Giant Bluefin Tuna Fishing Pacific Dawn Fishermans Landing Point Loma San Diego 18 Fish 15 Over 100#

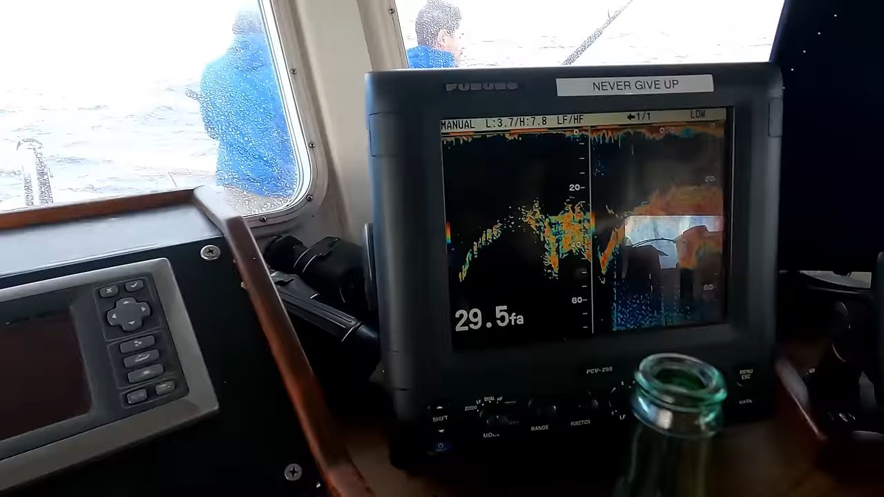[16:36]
On screen: depth 29.5 fa
Fish are underneath the boat. Look at that. It's been like that all day long.